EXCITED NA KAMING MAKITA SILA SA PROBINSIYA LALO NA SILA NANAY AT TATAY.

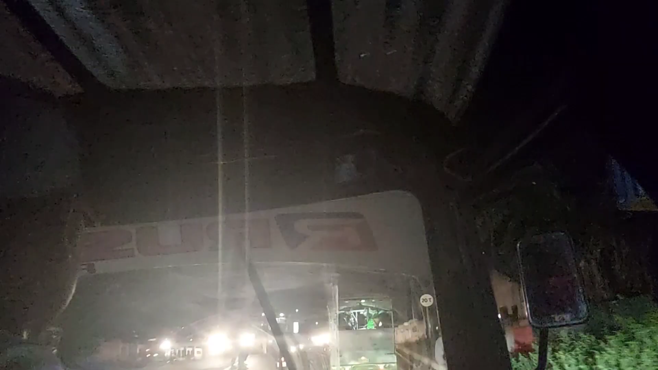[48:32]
Ito kay ma, si mga iba na singit parang yun eh. Uy, dun yan, dito na po tayo, palabas na po tayo ng Tacloban City.